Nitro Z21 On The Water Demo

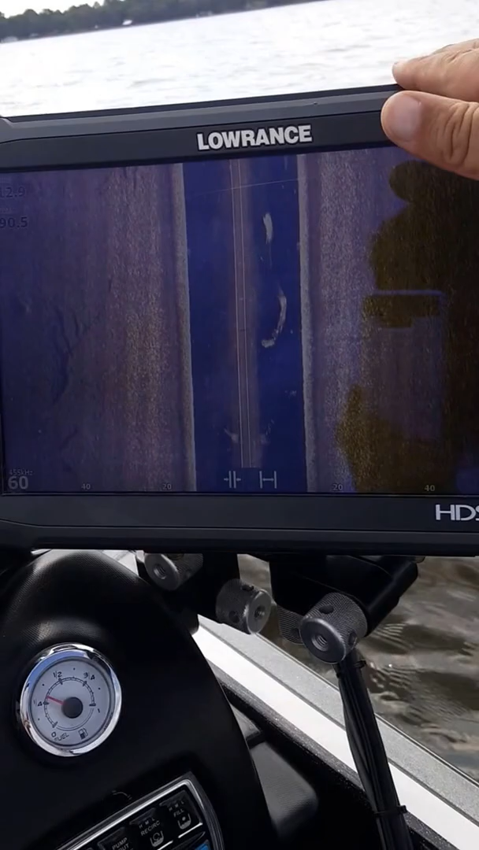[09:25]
Side image is what I do here, and I split